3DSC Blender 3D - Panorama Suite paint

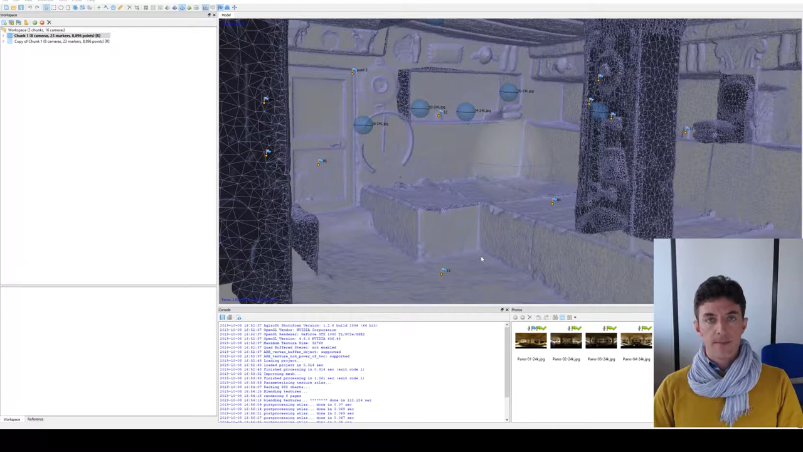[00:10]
salve a tutti in questo video vi faccio vedere come funziona il software panorama suite all'interno di 3ds rv collection abbiamo l'esempio di una tomba ipogea in